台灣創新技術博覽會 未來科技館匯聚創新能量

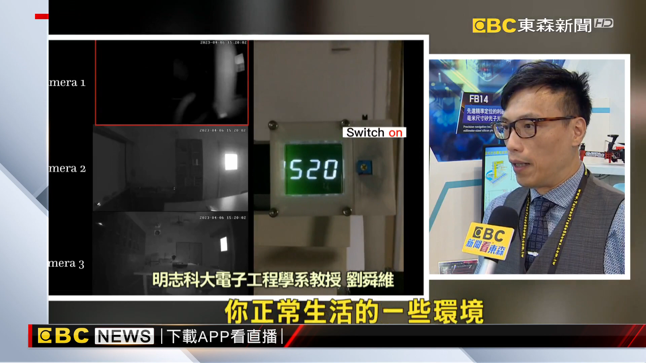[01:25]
未来你的眼镜就可以及时去看所谓的你正常生活的一些环境有没有一些不可见光的一些光源。